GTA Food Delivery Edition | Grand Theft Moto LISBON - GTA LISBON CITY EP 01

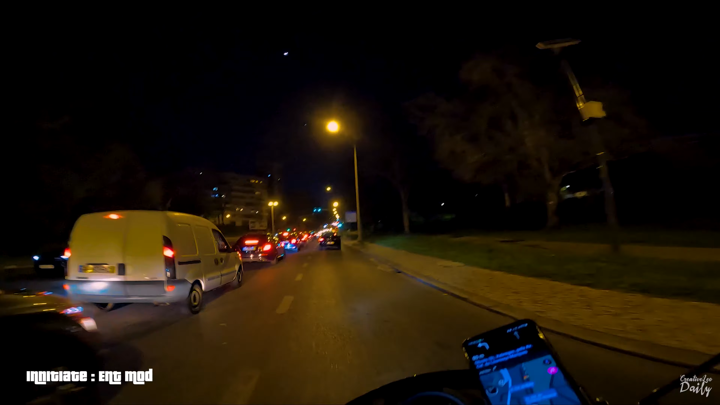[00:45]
try to avoid this area whenever there is too much traffic let's do a cheat code 68
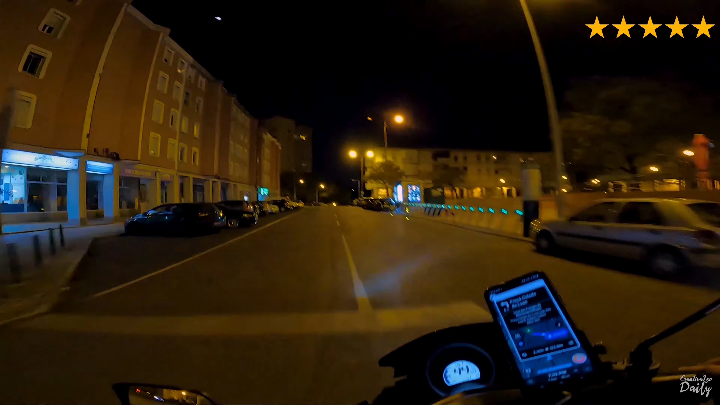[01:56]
Only if this guy drives a little faster, I can go where I really want to go.
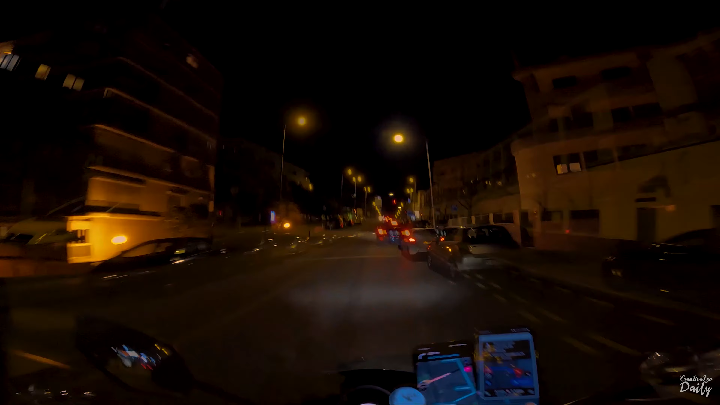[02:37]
Right now I am on Avenida Orruapa.
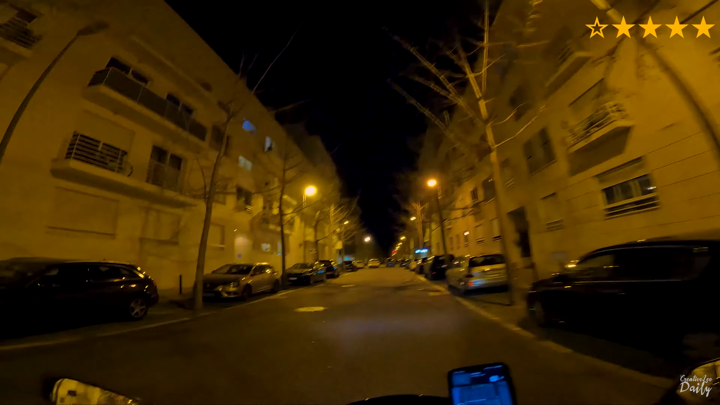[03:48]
We are at the location for the delivery. We really like this area because it's fairly posh. I don't know. I will stop here. I hope there is no ticket inspector for the parking.
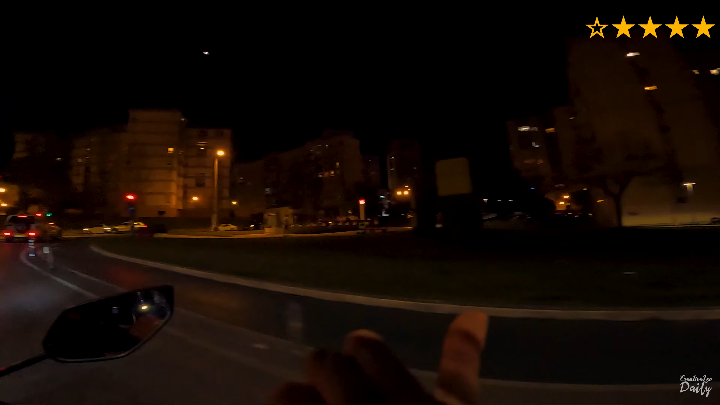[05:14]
And why this guy is taking a turn in the other lane, he is not supposed to do that. Right now I am near the Oliweiss metro station.
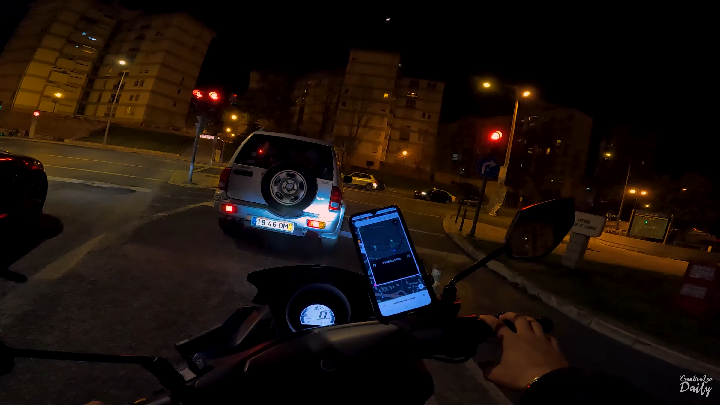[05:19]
So there is an entrance going down and over there it's Spatio Mall. We already have a delivery, it's Spoke House. It was a good idea, heading back here, Rua Mario Botas.
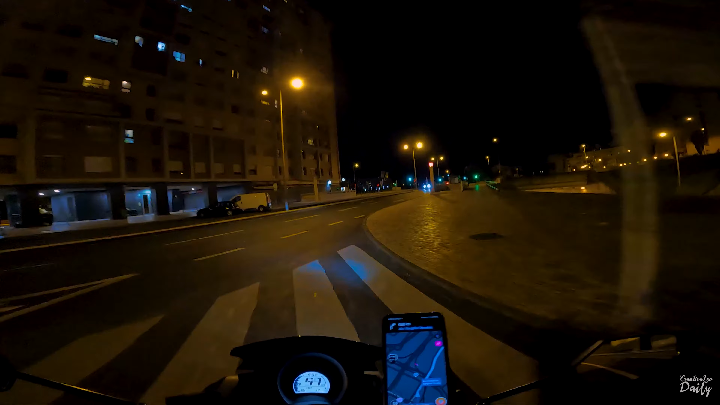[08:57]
So if you go down here, you can go to the mall directly instead of going from up here, you know, I didn't knew earlier, but now I know I don't like the traffic when I'm working. I hate it.
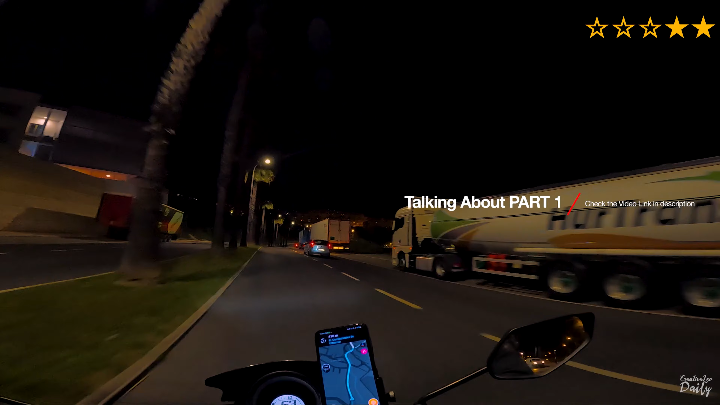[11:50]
Now it's already at night time, I was in this area in the beginning of this video when it was almost early evening hours, like it was golden hour I believe and the city looks very different at night.
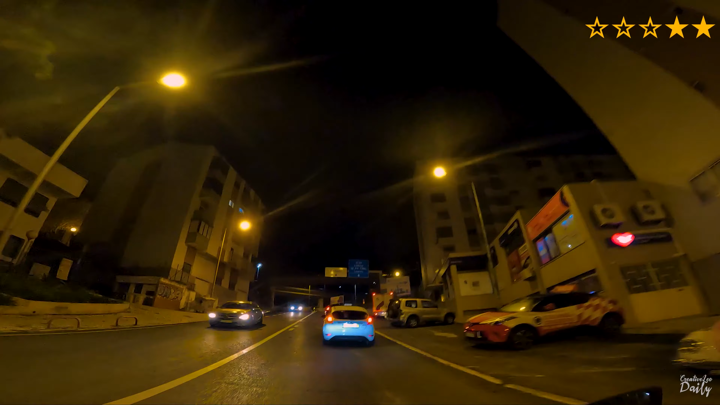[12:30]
climb to the road which is very steep. See,
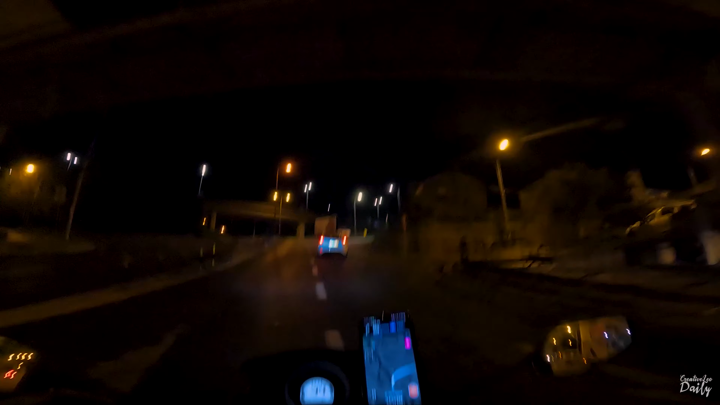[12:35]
this is my like eye level and this is the level which I am on right now, like climbing level, it's crazy like my bike literally struggles and drinks a lot of oil at this,
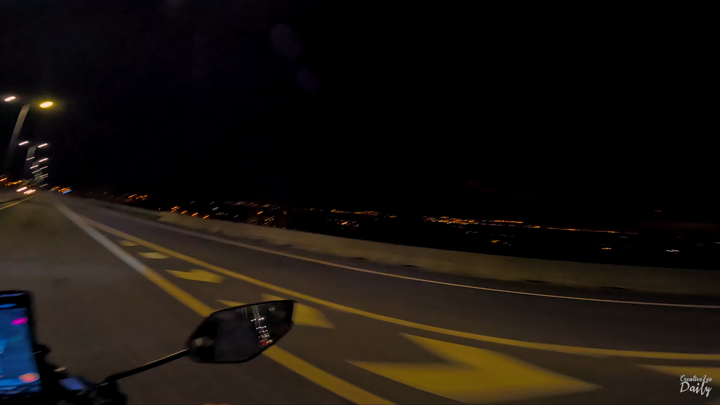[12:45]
see how beautiful the city looks, I was over there just half an hour ago when I was coming to this side, wow, just beautiful, I love this area. Yo bro, what's up?